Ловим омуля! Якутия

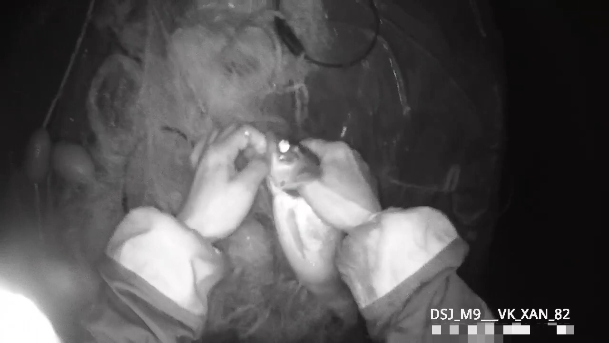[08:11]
Да что ты будешь делать, а?
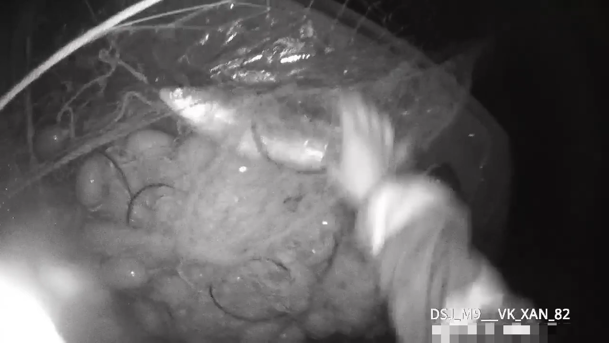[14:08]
Закрутив, они вот себе как мешок такой делают.
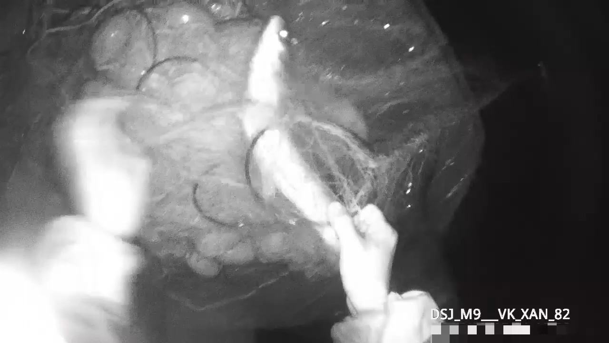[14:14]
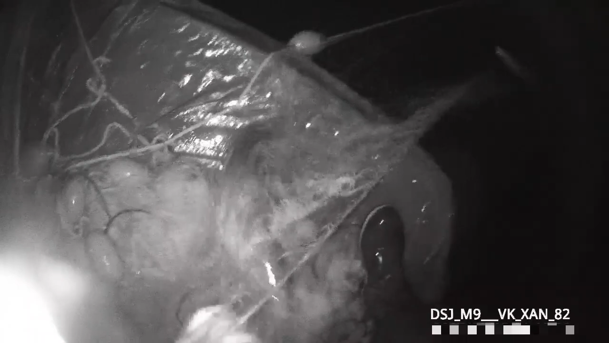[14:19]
Мешок надо найти начало.
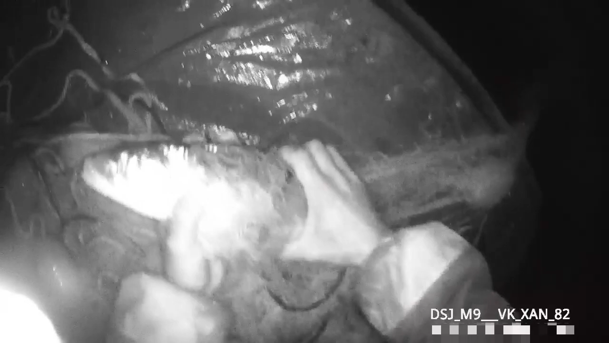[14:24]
Потому что особо крупно и так не выйдет.
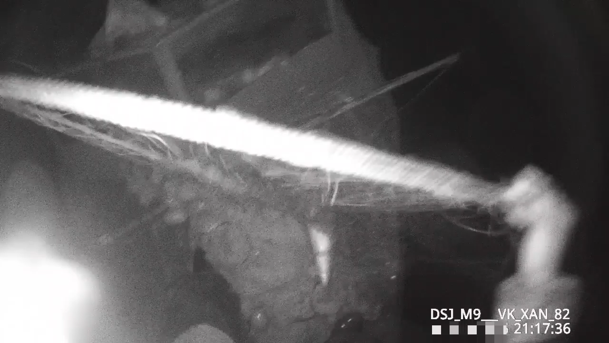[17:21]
Петр Афанасьевич спрашивает, это что, нельма?
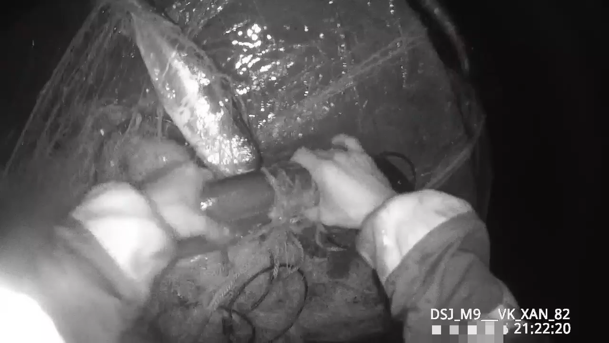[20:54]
подходит сеть наша к концу, и подходит к концу наша рыбалочка.
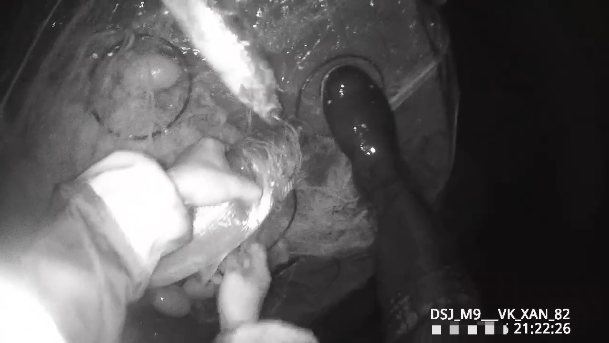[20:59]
Сейчас мы довольны с Петром Афанасьевичем, газанем домой.